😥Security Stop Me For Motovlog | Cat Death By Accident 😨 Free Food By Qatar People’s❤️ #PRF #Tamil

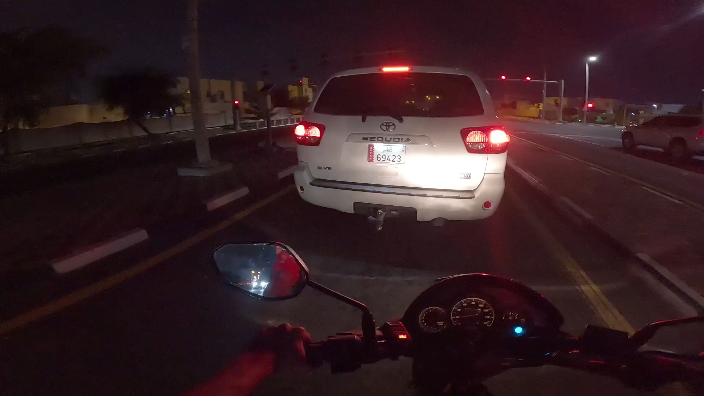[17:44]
அந்த சிக்னல் இது எவ்வளோ நான் நிற்க விட போதோ தெரில. ஸோ அந்த கஸ்டமரோட வீடியோ எனக்கு தெரியும், அவன் கொஞ்சம் கிறுக்கன்.